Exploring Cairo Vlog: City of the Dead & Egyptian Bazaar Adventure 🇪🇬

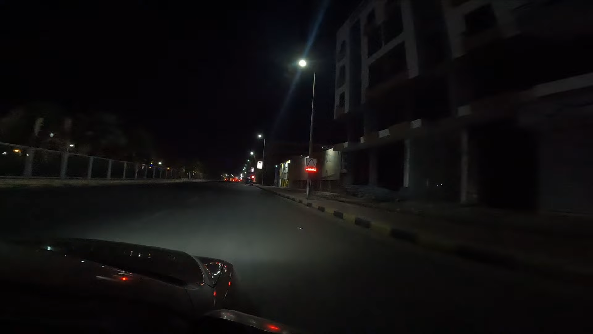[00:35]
We're outside the Go bus station now. It took about 25 minutes to get here.